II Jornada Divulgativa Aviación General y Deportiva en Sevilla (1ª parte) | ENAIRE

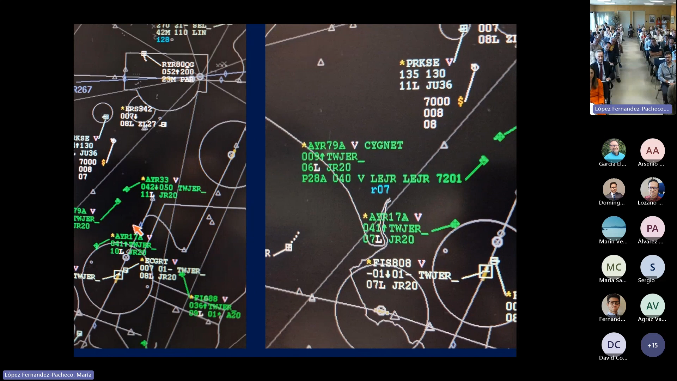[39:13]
Y esto es una etiqueta extendida, es decir, le das al botón de la derecha del ratón y te aparece más grande, con más datos y demás. Pero bueno, al final,
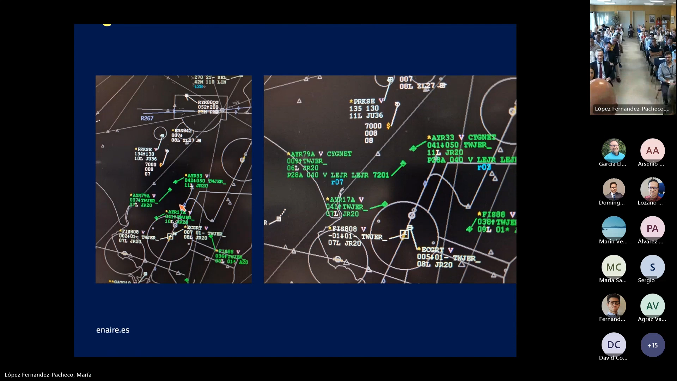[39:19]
esta pinta tiene. Aquí está el call sign, sin E33, la velocidad que lleva, la altitud y demás. Estos son los datos de la etiqueta.
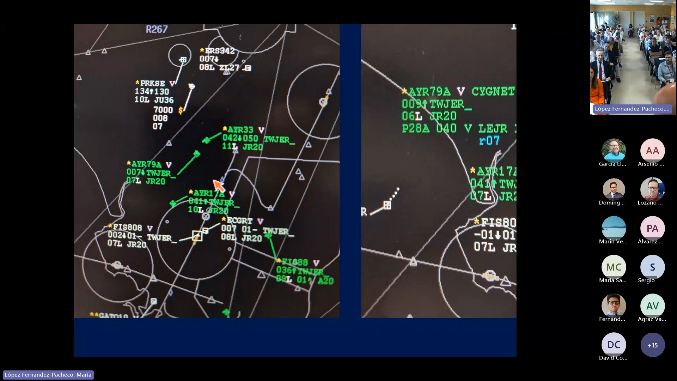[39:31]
Pero si os fijáis, la etiqueta parece una bandera. Tiene como aquí la tela de la bandera, tiene el mástil. Y aquí hay un cuadradito pequeño, prácticamente insignificante con respecto al tamaño de la pantalla radar. Bueno, pues ese cuadradito pequeño, el controlador tiene muy claro que ahí dentro hay un tío volando. y que a ese tío hay que cuidarlo.